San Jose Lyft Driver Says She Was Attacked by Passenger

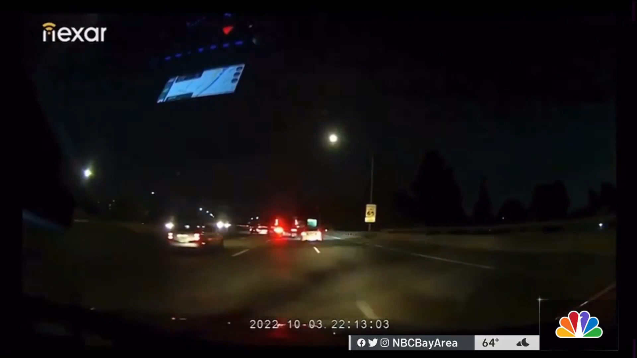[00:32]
At one point, you can hear someone say, you're not going to die right now. The driver pulls over, and dash cam footage catches her running into traffic on San Jose's 280 southbound near 10th Street, pleading for help.
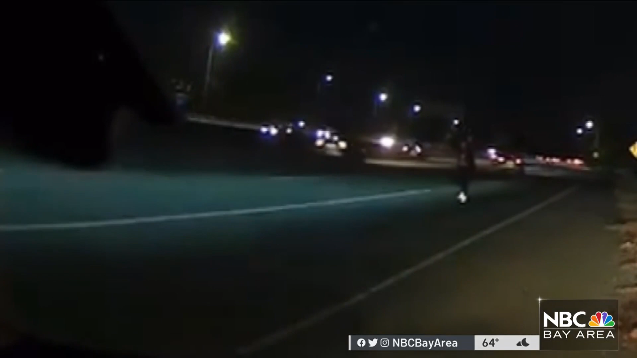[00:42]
Please help me, please help me, gritando, chorando. With help from an interpreter, Zelia Silva tells me she was working for Lyft that night, and the man that attacked her was a customer.
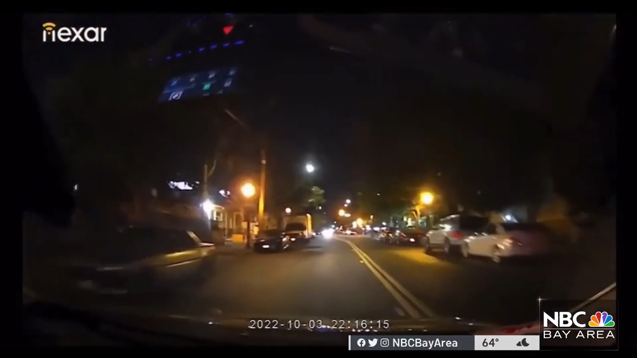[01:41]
He exits on 10th Street, ignores several red lights, and swerves through the city streets until crashing into a light pole.